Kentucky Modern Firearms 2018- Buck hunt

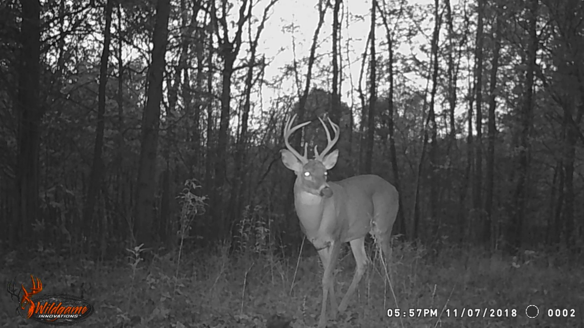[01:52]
all right guys I hope you enjoyed that intro me walking to check the mail and talking on my camera and it's weird but it seemed like a thing to do anyways as promised here's a slideshow of some of the better bucks that we've got on camera this one right here I've got pictures him on both cameras I think he's one that's putting these scrapes out and he's he's hanging pretty close so we'll see what happens tomorrow and this next one here this is the big one that I always talk about that's here at the middle of the